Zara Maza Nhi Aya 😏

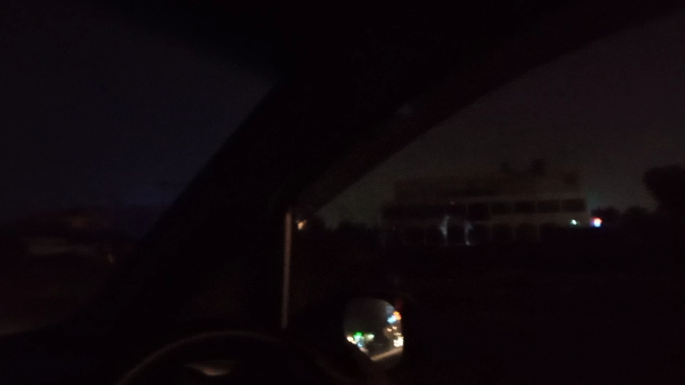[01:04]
अफ इतना अधिया, ऐसे लगए, अभी सामने से कुई चुड़ेल आ जाए, ये रोट पर, जैसे होरर मुविज में दिखाते हैं, आदी रात को, सुंसान रिस्ते पर,